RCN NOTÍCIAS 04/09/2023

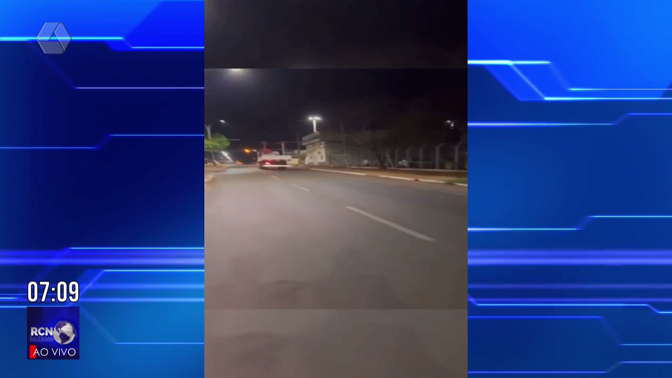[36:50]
na noite de sexta para sábado, acabou conduzindo o caminhão de forma atabalhoada pelas avenidas de Três Lagoas,